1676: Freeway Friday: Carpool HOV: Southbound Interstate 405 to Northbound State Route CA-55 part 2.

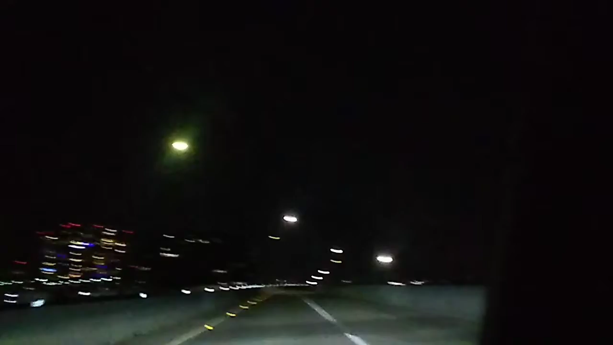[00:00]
Oh, there's no cars in the Carpool lane. So you're good.